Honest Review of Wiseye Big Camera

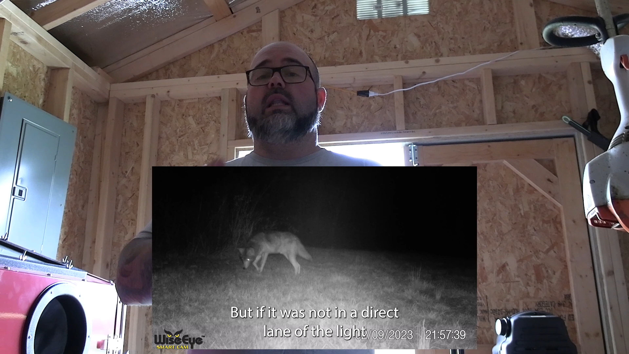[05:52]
it was too hard to even see.
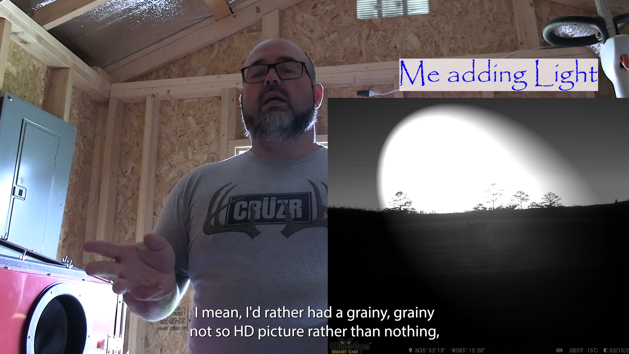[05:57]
I mean, I'd rather have a grainy not so HD picture rather than nothing because you've got this stream of light
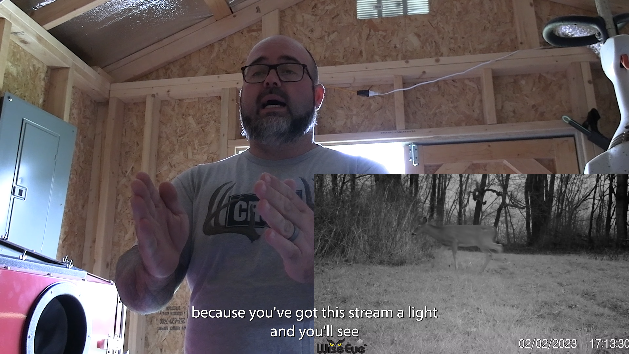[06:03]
and you'll see that just centers and then whenever I turn down, you have a choice to put it on a half light.